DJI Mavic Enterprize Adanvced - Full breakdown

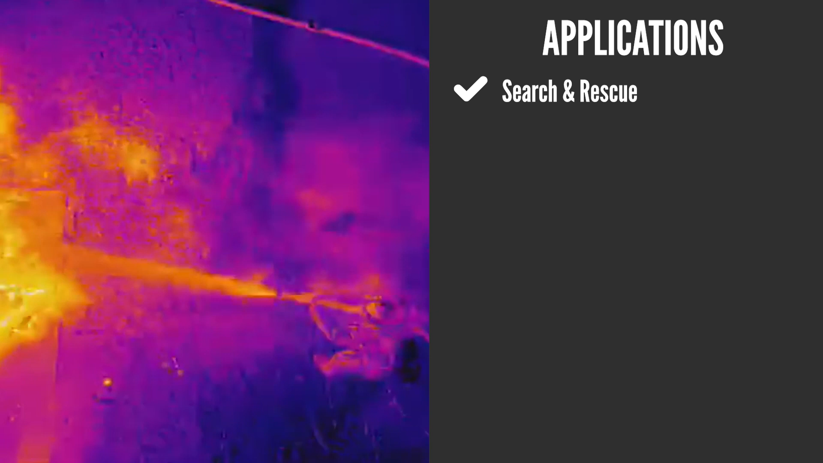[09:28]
And the ability to adjust the temperature range is a huge benefit. So if you're looking for a lost person, you can set the temperature range to that of the human body.
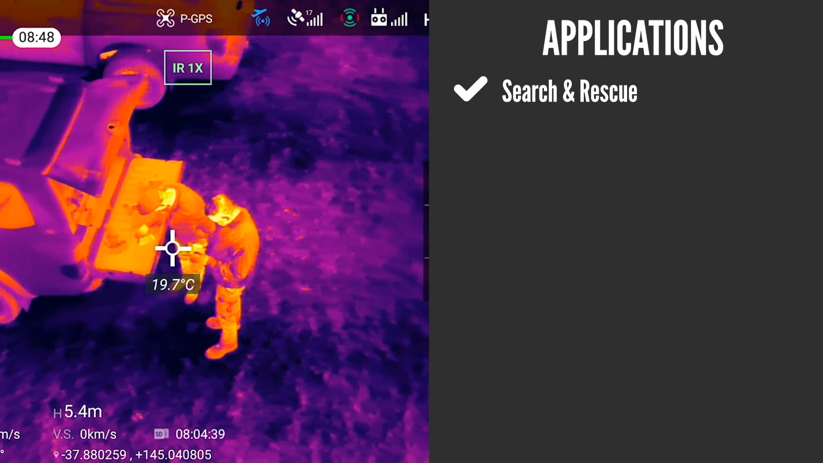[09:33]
On screen: spot 19.7°C
Or on the same note, you can also look out for warm blooded animals. So if you're in the environmental protection or in biology,